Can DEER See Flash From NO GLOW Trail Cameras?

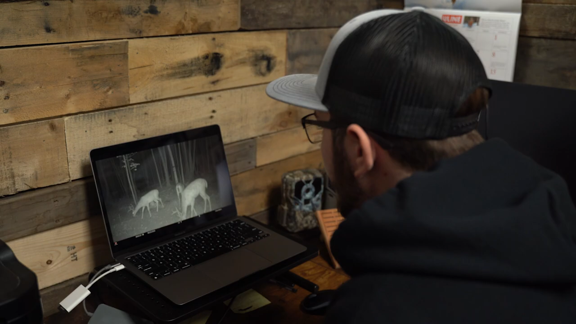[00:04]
Why is this camera picking up my other camera flashing?
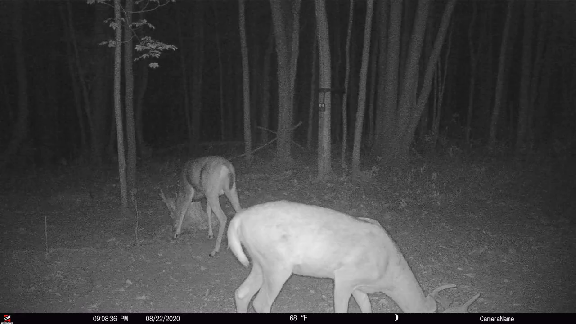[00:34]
It's invisible to humans, it's invisible to mammals.
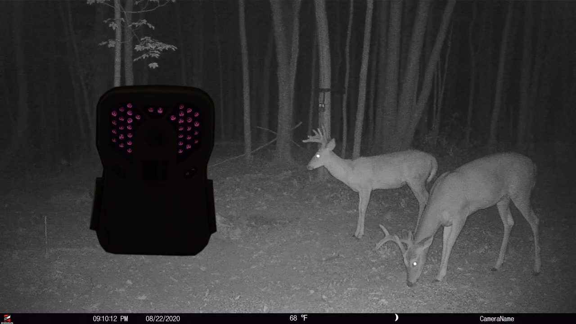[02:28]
But don't get this confused with the faint red glow that happens before the actual flash. A lot of times when these LEDs first power up, they're going to emit a small frequency of light that is kind of outside the range of where they're operating.